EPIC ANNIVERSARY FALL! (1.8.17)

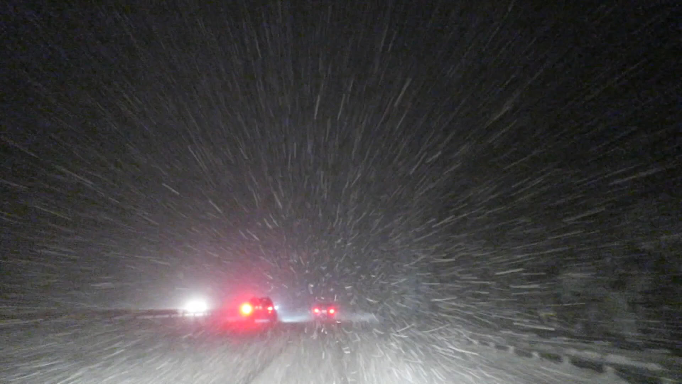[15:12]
And then we hit a blizzard. Yeah, look at this guys, it's crazy. That is amazing. Can you see it in the camera? Yeah, 100%. Wow. It was just like, all of a sudden we hit this wall of snow. That is crazy. Crazy. And kind of scary. You guys, we're almost home.